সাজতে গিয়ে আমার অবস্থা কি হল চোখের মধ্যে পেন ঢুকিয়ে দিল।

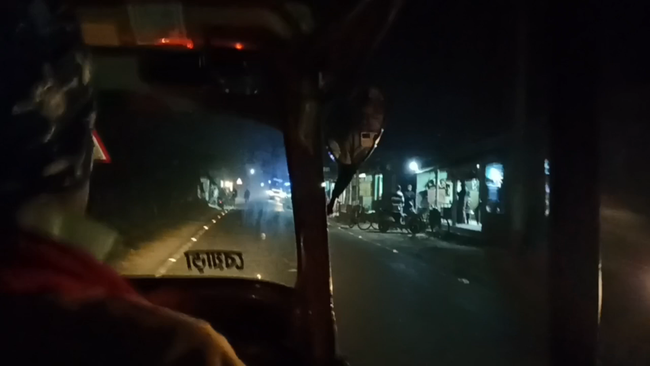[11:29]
তো দেখো এখন আমরা সিন্দানিতে দাঁড়িয়ে আছি, এখানেও গাড়ি নেই,